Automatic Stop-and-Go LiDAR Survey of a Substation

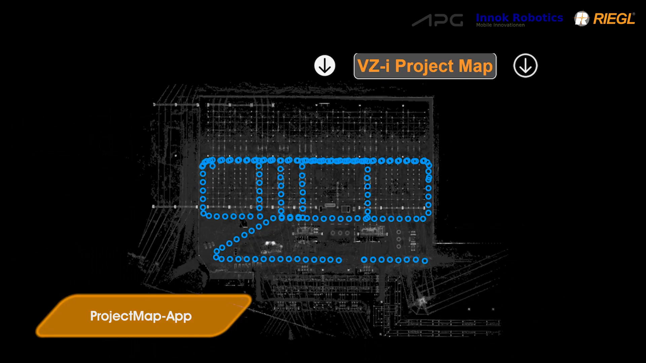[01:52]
The scanning positions are registered on board the scanner in real time and can be checked on a smart device during the whole acquisition period.
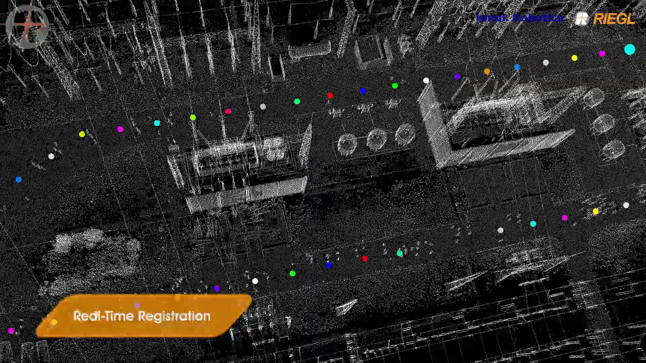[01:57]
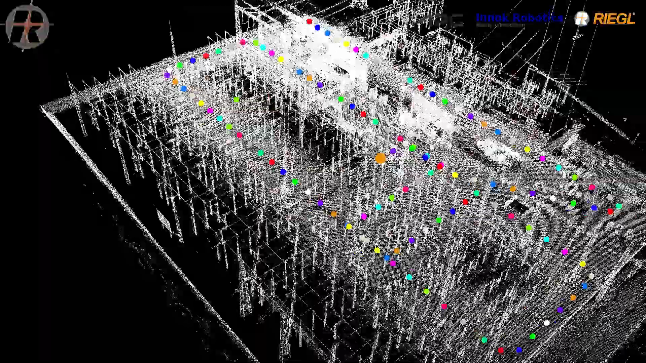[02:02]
Georeferencing was supported by an RTK GNSS system with base station.